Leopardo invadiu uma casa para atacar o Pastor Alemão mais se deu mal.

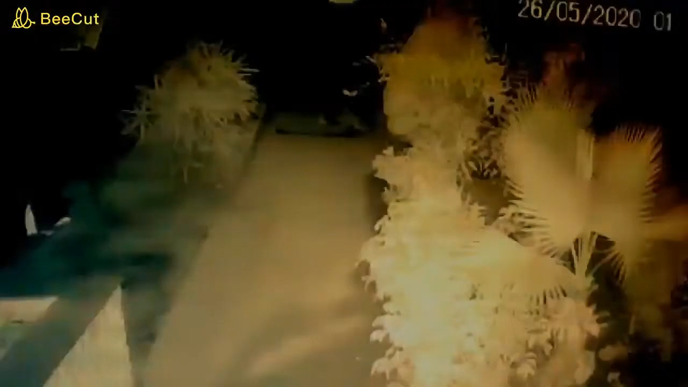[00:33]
São quase duas horas da manhã, note que o cachorro aparece bem aqui e o leopardo já estava muito próximo a ele e o cão não percebeu. O ataque é muito rápido e o felino salta sobre o pastor alemão e uma luta começa, ambos sob duas patas. O leopardo nunca irá perder tempo enfrentando seu adversário, ele já vai com a intenção de morder a garganta ou a nuca para matá-lo rapidamente,